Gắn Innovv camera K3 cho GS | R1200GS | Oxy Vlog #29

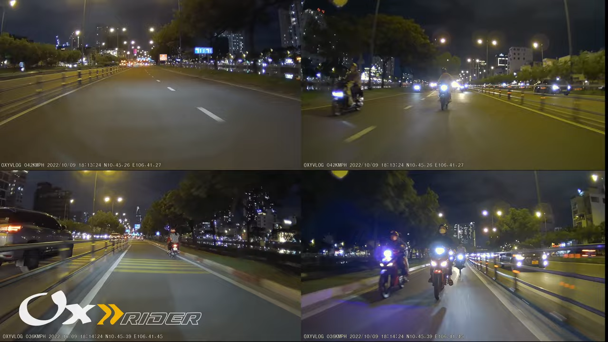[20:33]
Mình không cần phải làm gì thêm Và mình cũng có thử dừng video lại để mình xem những cái biển số xe mà các camera nó chụp được á Thì hiện lên khá rõ Vì cái đảm bảo cái chuyện của Quyện Liên Tư á Nên mình không có show những cái hình ảnh mà có cái biển số xe của người khác lên clip ha